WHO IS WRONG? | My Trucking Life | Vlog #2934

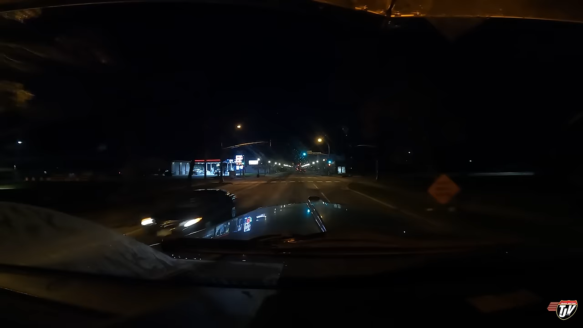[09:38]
Just coming up to the border now, I've gotta pay to leave. I still haven't figured out if it's, you know, the Canadian side who's making me pay to come home, or if it's the American side making me pay to leave. It's probably the US side. I'm guessing the bridge is probably American owned, but don't be a total one way.
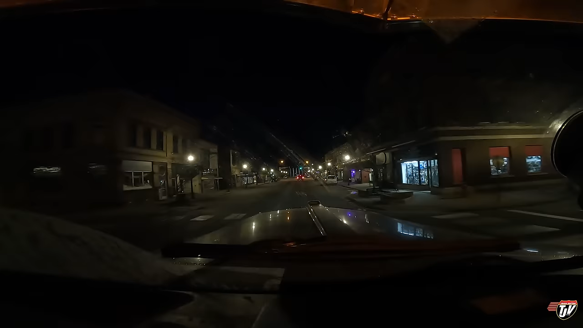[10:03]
Turn left on 2nd Avenue, US 53,
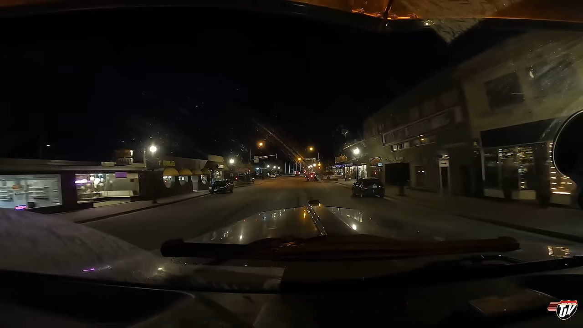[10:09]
and then approaching destination in 470 meters.
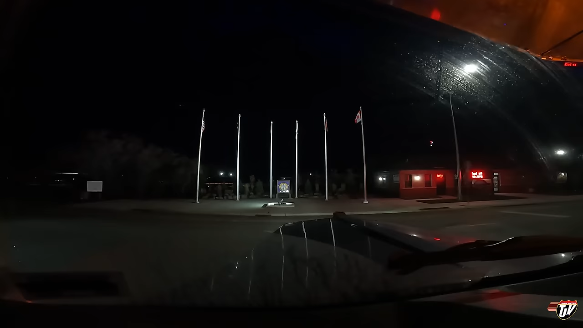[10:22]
Like it's almost midnight. Approaching destination in 400 meters. It's only 5:30 in the afternoon. Every year gets me. All right, here we gotta pay our toll. They raised their prices again.
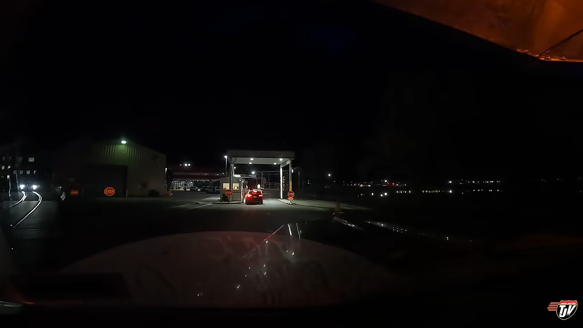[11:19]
Trains going through here, people crossing, got to get over the bridge. The bridge is half under construction. All right, I'll see you guys on the other side.
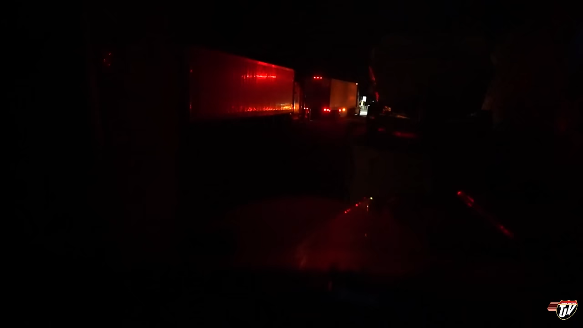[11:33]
There's not much light around here. Turn my lights on so that you can see a little bit out there. We'll head out here.